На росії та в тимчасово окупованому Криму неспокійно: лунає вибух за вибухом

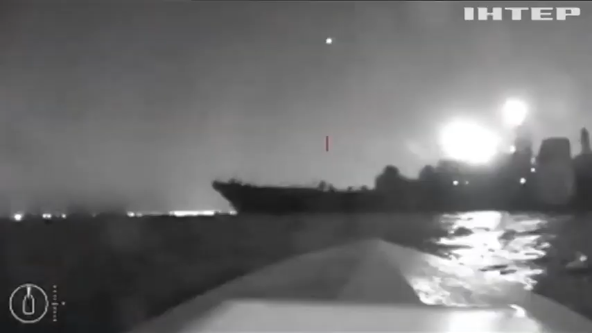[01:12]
А ось і відео за кілька секунд до удару по ворожому кораблю із того самого морського дрона. Попередньо це була спільна операція Служби безпеки України та ВМС.
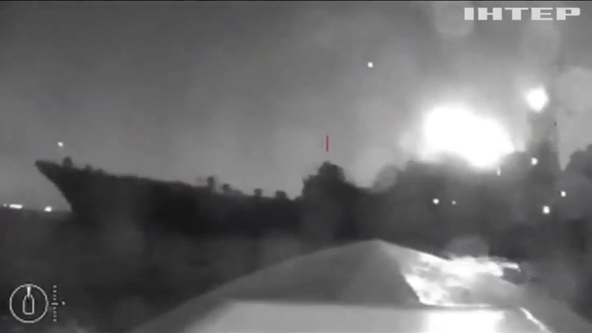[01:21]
На відео видно, як надводний дрон СБУ, насичений 450-ма кілограмами тротилу,
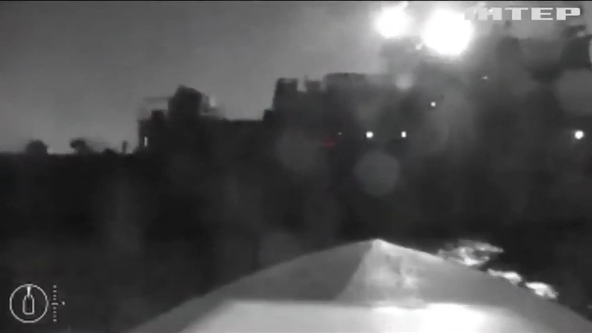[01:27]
атакує ворожий корабель, де перебуває близько ста осіб екіпажу.